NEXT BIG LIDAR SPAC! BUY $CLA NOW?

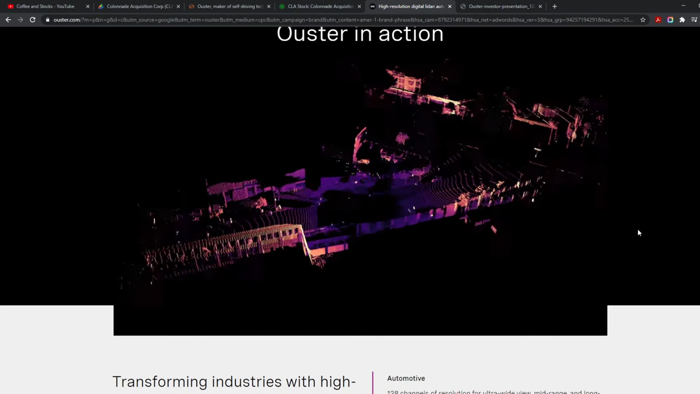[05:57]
And it gives you an idea of what is surrounding.